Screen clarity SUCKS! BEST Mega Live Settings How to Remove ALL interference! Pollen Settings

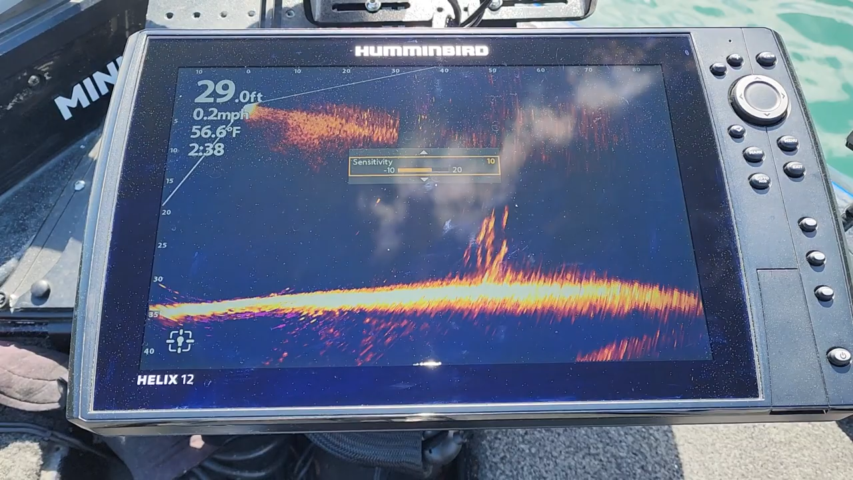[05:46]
On screen: water 56.6°F, speed 0.2 mph
so let's see let's see I just want to make sure I didn't leave anything out for you guys so we took a look at the
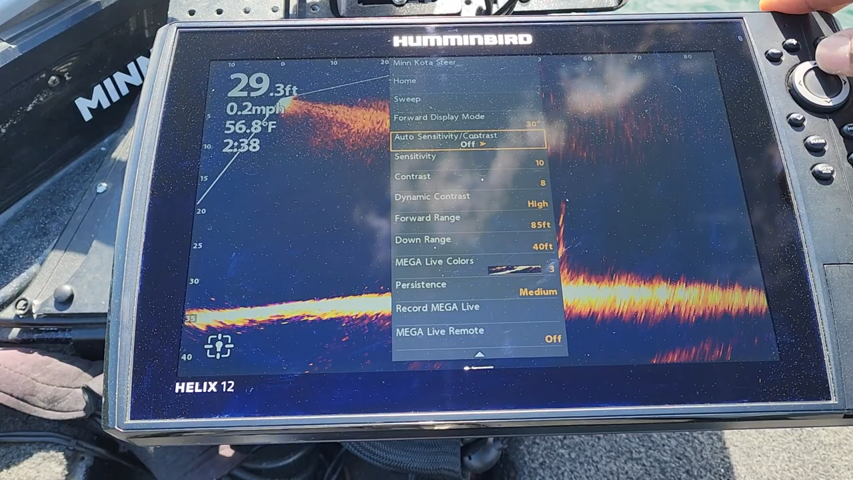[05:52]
On screen: depth 29.3 ft, water 56.8°F, speed 0.2 mph
sensitivity the contrast oh the other thing let's go ahead and turn this auto sensitivity slash
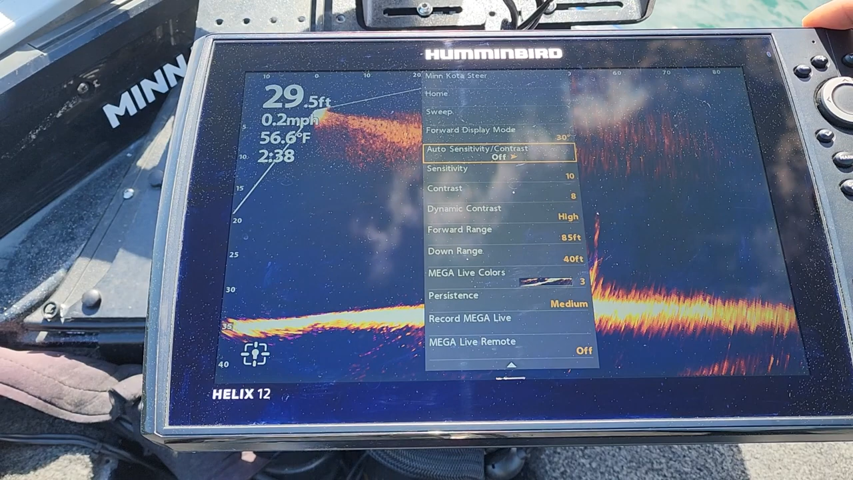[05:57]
On screen: depth 29.5 ft, water 56.6°F, speed 0.2 mph
contrast let's turn that on and now let's go down here and adjust some of these
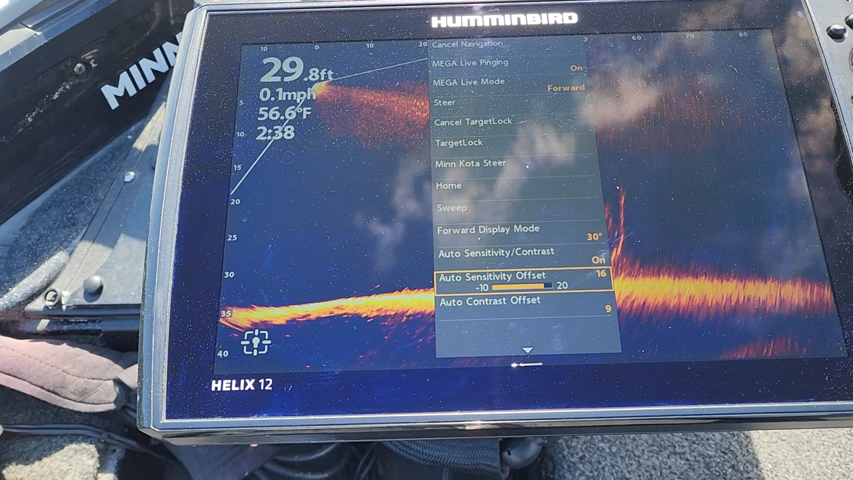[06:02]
On screen: depth 29.8 ft, water 56.6°F, speed 0.1 mph
settings again let's go to our sensitivity first we had that on 16 I think we had it on 11 before so there we go what that looks like at 11 and let's drop down to the contrast
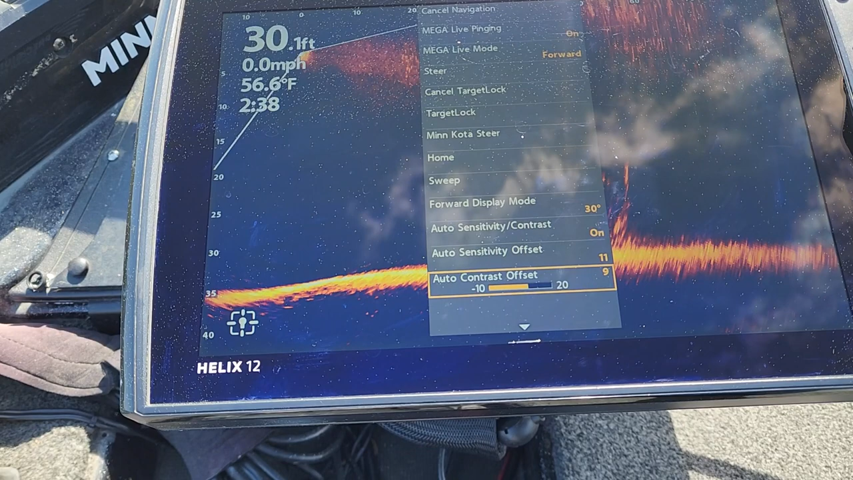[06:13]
On screen: depth 30.1 ft, water 56.6°F, speed 0.0 mph
I had it on 8 it's currently on 9 so you can kind of play with that a little bit too after
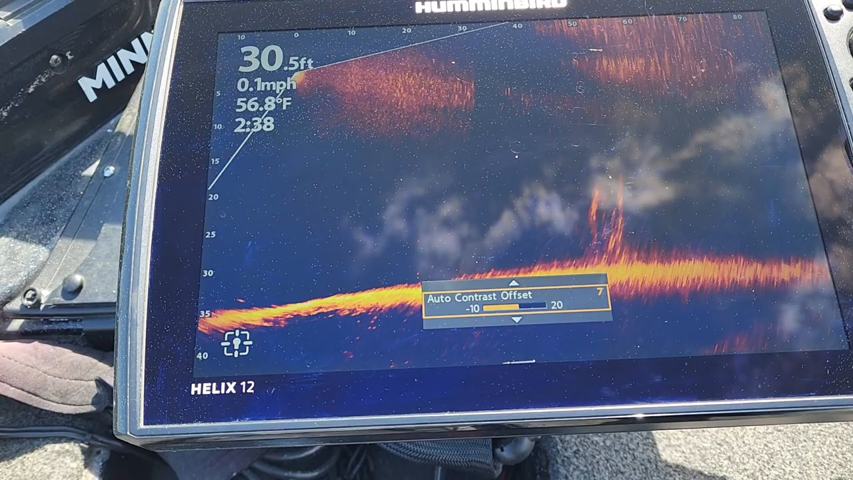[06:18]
On screen: depth 30.5 ft, water 56.8°F, speed 0.1 mph
you make that that adjustment then you want to go back into your sensitivity and your contrast and make
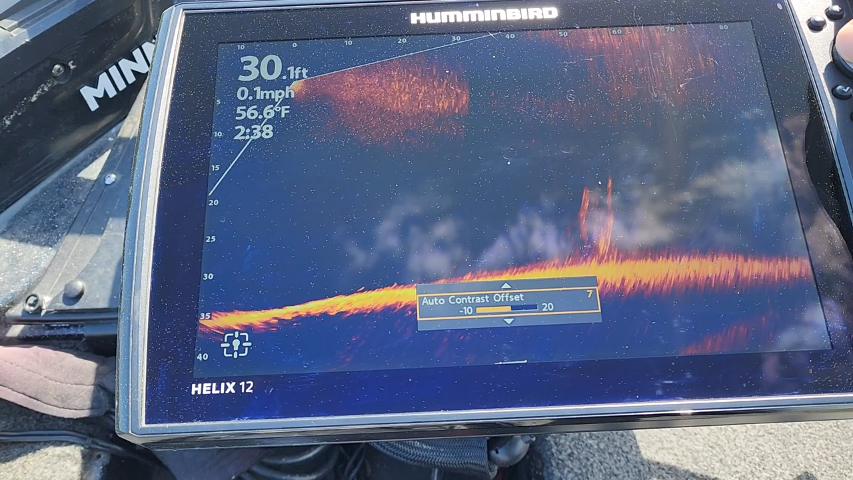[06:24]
On screen: depth 30.1 ft, water 56.6°F, speed 0.1 mph
some adjustments again just to see where it falls at and again these settings are for me for today if you're on a different lake which you are going to be a
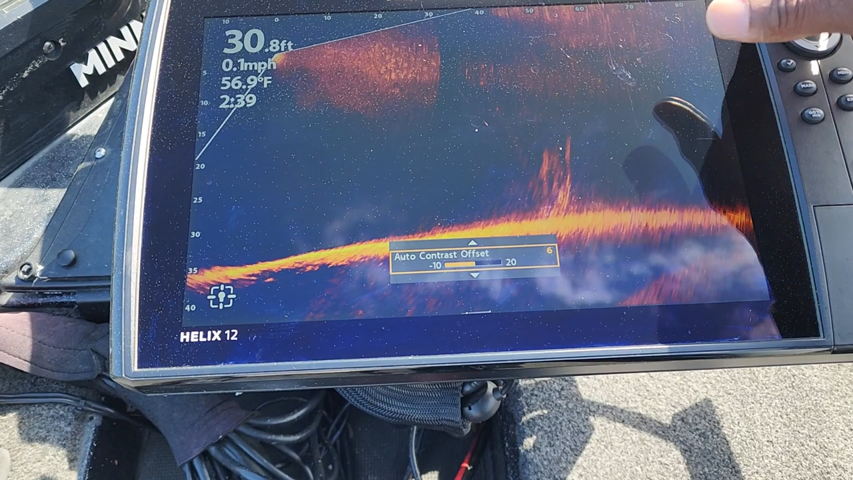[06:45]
On screen: depth 30.8 ft, water 56.9°F, speed 0.1 mph
some ideas of some things that you can go in here to adjust to get that better quality
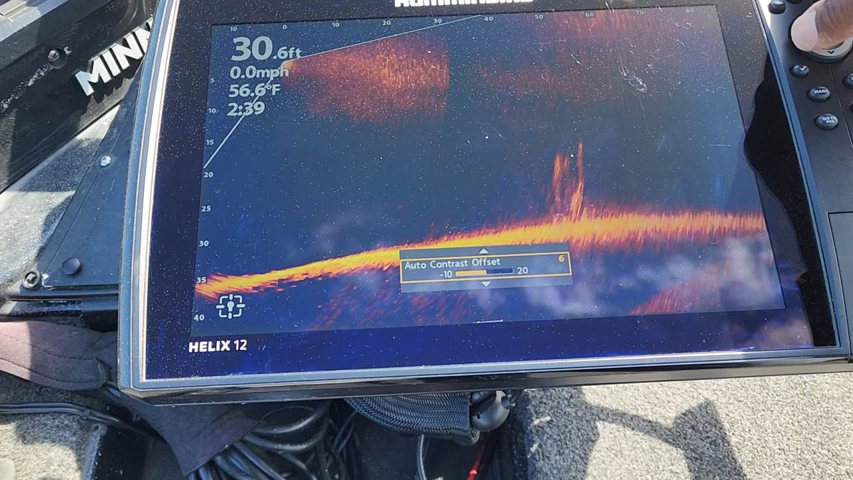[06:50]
On screen: depth 30.6 ft, water 56.6°F, speed 0.0 mph
of an image on the screen all right so let's see what do we adjust the auto contrast we
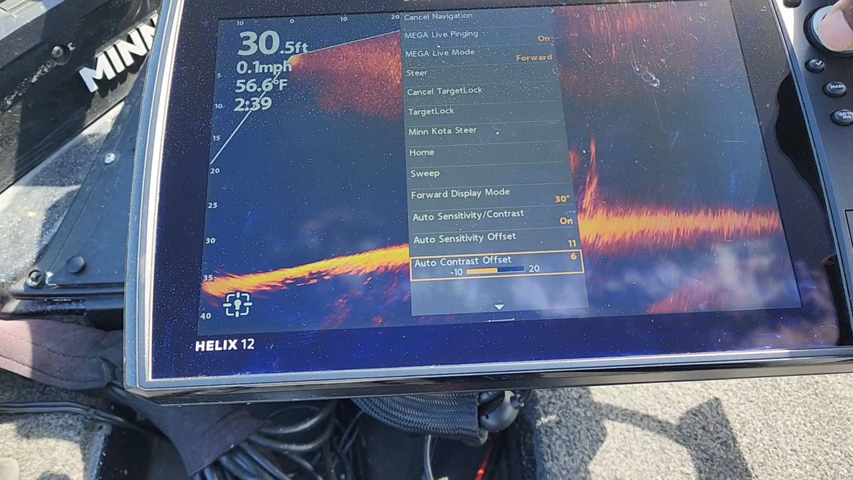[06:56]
On screen: depth 30.5 ft, water 56.6°F, speed 0.1 mph
also the contrast we have that on six right now dynamic contrast that's currently on high
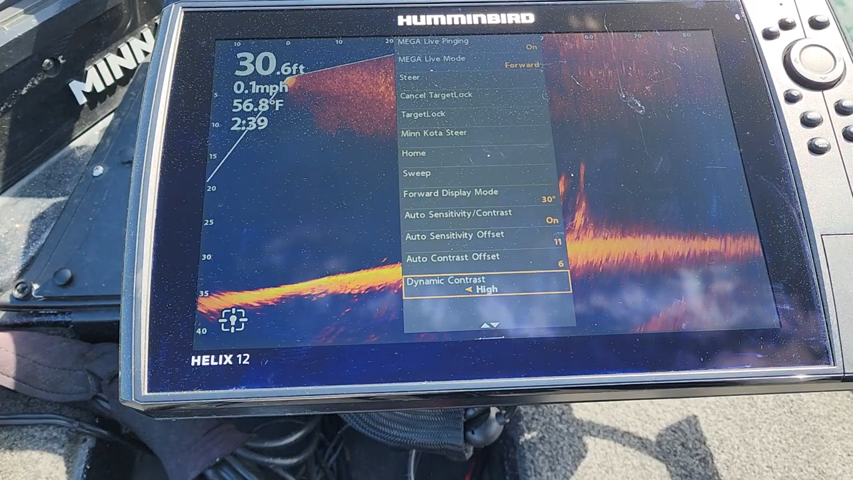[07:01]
On screen: depth 30.6 ft, water 56.8°F, speed 0.1 mph
so let me change that to low so take a look at that now if you put that
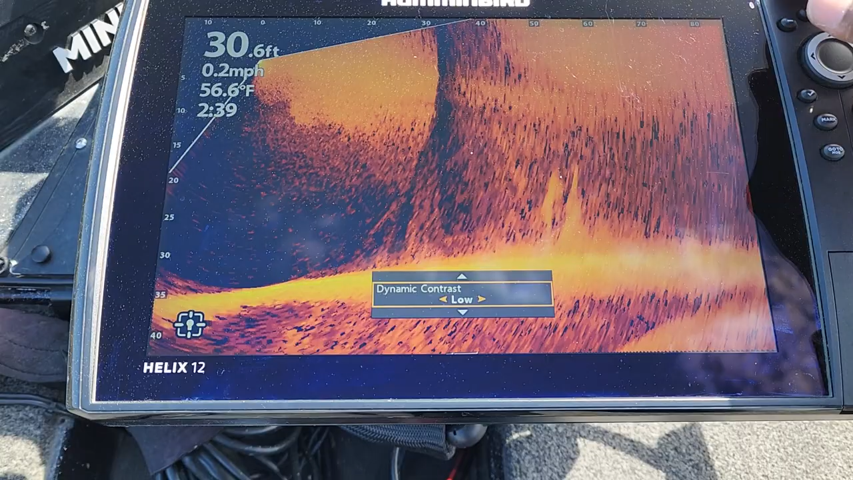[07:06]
On screen: depth 30.6 ft, water 56.6°F, speed 0.2 mph
on low that will allow you to go back up here and again make some changes on your
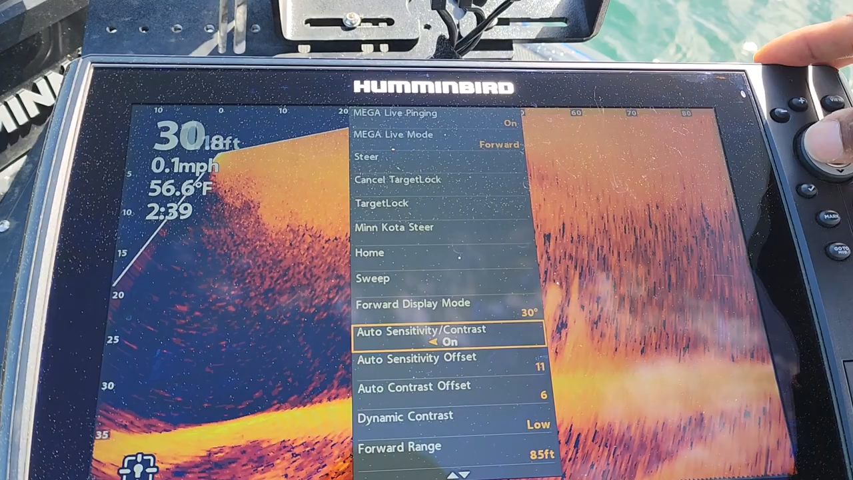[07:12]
On screen: water 56.6°F, speed 0.1 mph
contrast so let's kick that contrast let me see that's auto contrast let's go down to
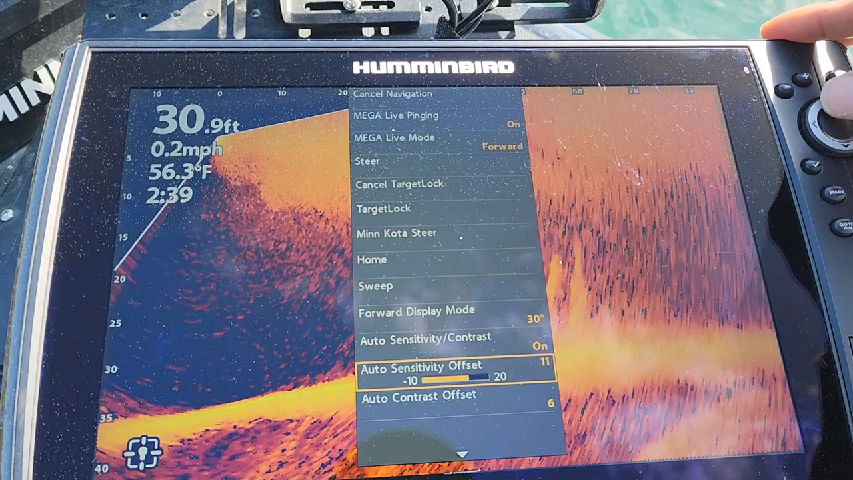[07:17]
On screen: depth 30.9 ft, water 56.3°F, speed 0.2 mph
sensitivity hold on one second all
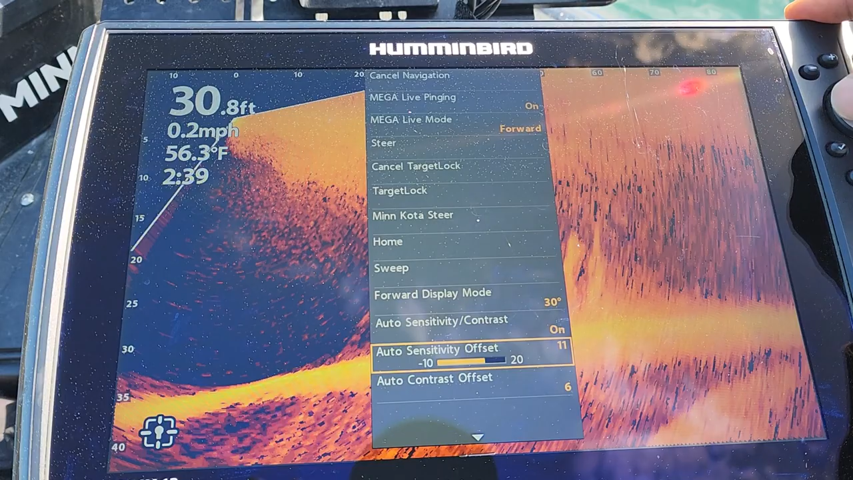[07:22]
On screen: depth 30.8 ft, water 56.3°F, speed 0.2 mph
right there's a sensitivity so let's kick that down so it's a few
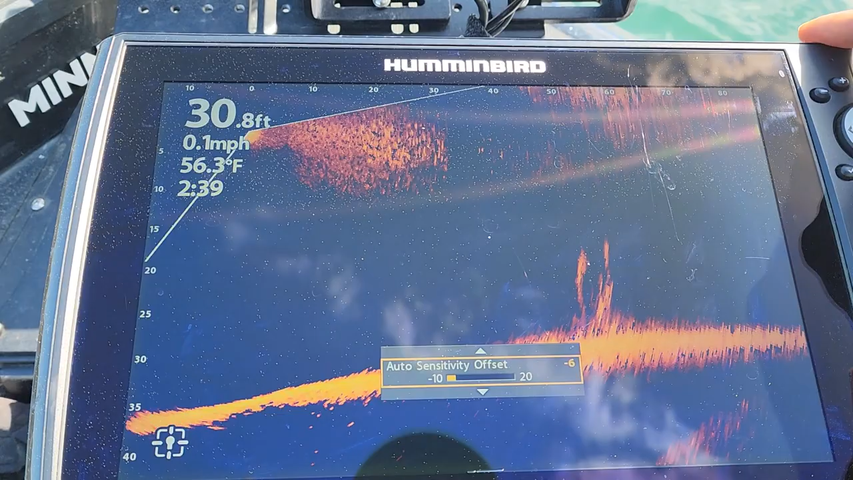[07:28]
On screen: depth 30.8 ft, water 56.3°F, speed 0.1 mph
different things that you can do to kind of get those settings changed up and get the screen depending on see take a look at that guys now all of the interference is gone but look at that quality of the image that you have so you have to kind of find that happy medium so I went back up to sensitivity
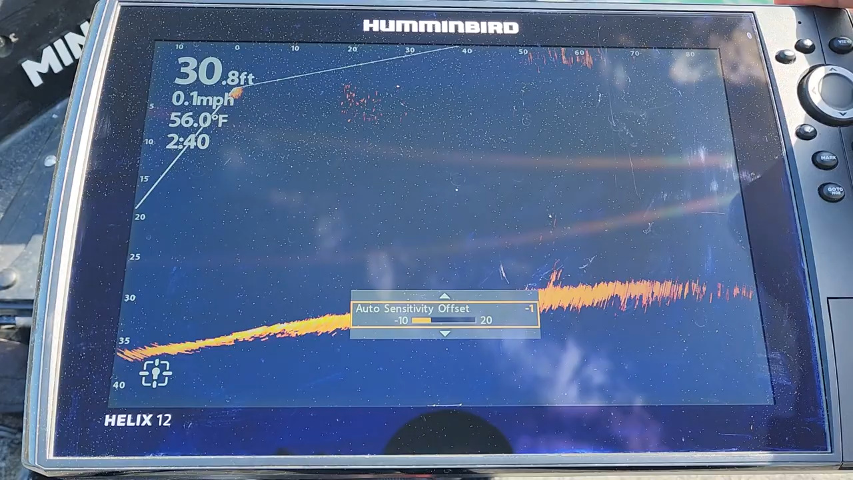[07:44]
On screen: depth 30.8 ft, water 56.0°F, speed 0.1 mph
let's kick that back up and see what happens there so you can see it starts coming back in the interference